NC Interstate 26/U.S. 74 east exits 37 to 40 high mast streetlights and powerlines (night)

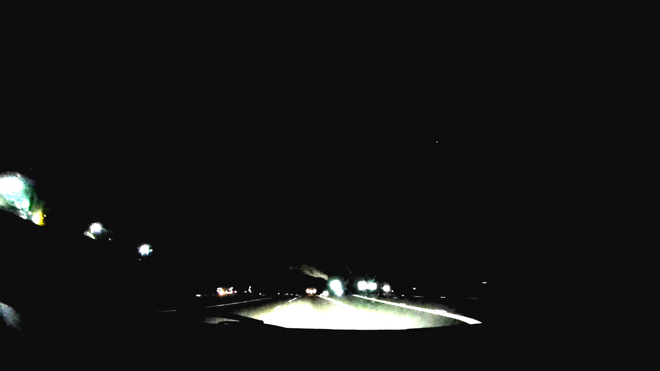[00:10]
Some street lights, but they're not on. Oh no. What are the L.A.Ds? They're not clean. Well, they then placed the sockets. I don't know when they do lights.